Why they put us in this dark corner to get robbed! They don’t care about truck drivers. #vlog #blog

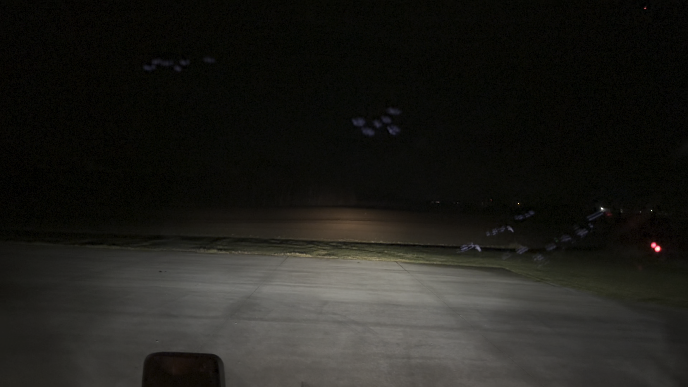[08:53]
and then across from that y'all can see down there that's the woods that's the woods it's dark as shit out here